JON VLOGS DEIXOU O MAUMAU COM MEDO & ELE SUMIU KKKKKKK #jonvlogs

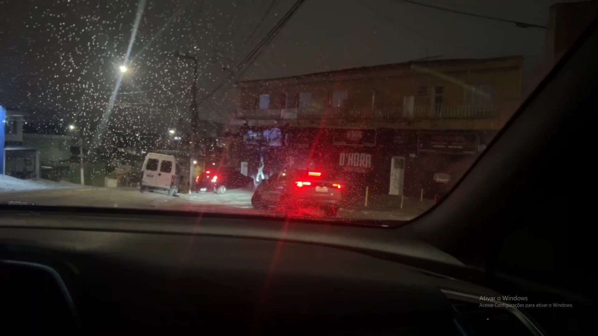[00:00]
Calma aí, deixa o preto sair primeiro. Ele vai seguir o preto. É a Fiorina que morreu aqui atrás. A Fiorina. Um amigo dele que tá levando a Fiorina. Eita! Meu Deus, quase bateu. Não tá ruim não, os caras, né? Pode ligar aí o farol. Aí, pô, estamos seguindo. Opa! Ih! Vai indo, vai indo, vai indo, Passa só vai indo.
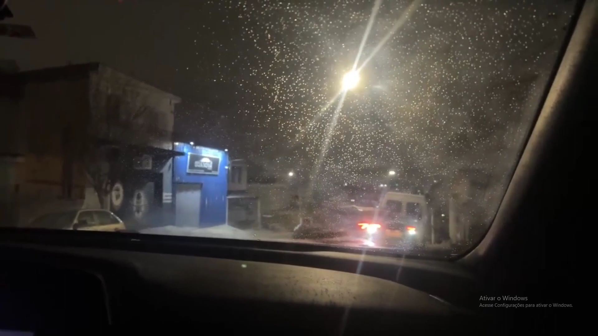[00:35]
direto. Passa direto. Ah, mamão. Acredito. Cusão, ele se Ele vai ligou. O carro ligando atrás dele, tomar mano. uma voltinha. Ele vai vir atrás de nós. Caralho. Ele vai tomar uma voltinha, tomar uma voltinha.
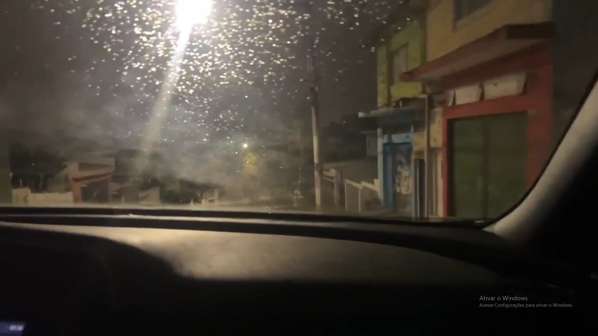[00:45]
Deu a volta? Ele virou? Virou? Puta que pariu.
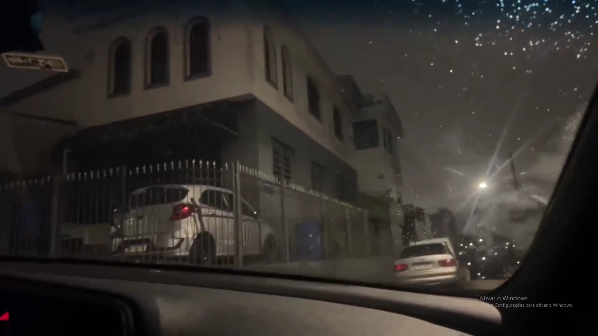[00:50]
Não acredito. Só falta ele tá notando alguma coisa, não é possível. Ele Não é possível que ele ficou tão cabreiro assim, cuzão.
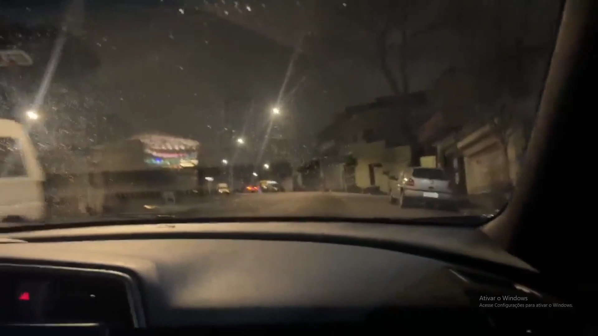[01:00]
Não é possível que ele ficou cabreiro, cuzão. Essa avenida Anchieta, né? Ah, ele vai descer pra quebrada. Ah, não. Vai lá, enquanto o cara morrer, vai fazer se ponto. Vira Vai lá. reto, Alto. Vai Passa reto, direto. vai reto, vai reto. Parei, mano. Puta puta. Vai reto, ele se ligou, Nossa, cuzão. acredito. Se ligou, se ligou, se ligou. Se ligou, Tony, Tony.